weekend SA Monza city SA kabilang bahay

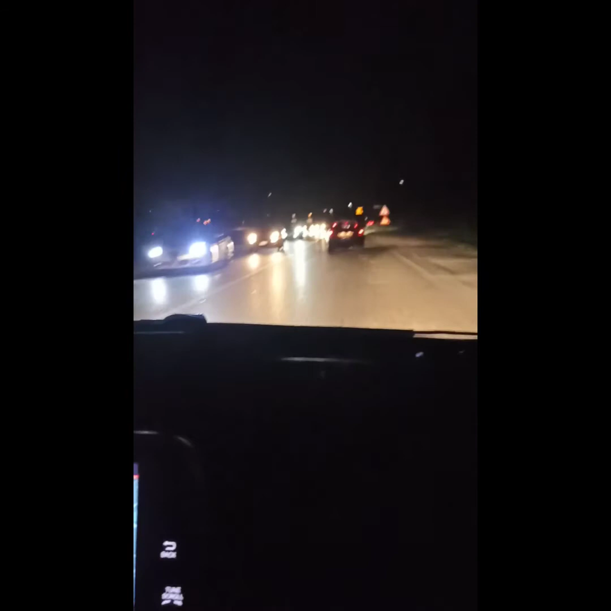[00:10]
ng bahay doon kami mag weekend ayun malapit kami alam
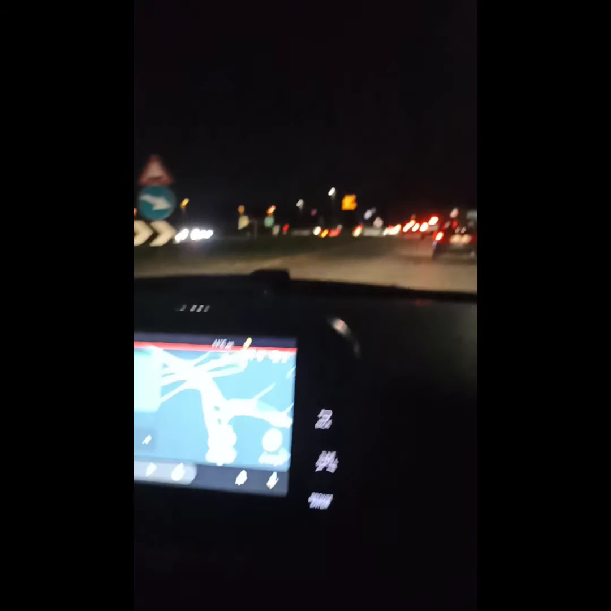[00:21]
na lang ilang minutes na lang 14 minutes 14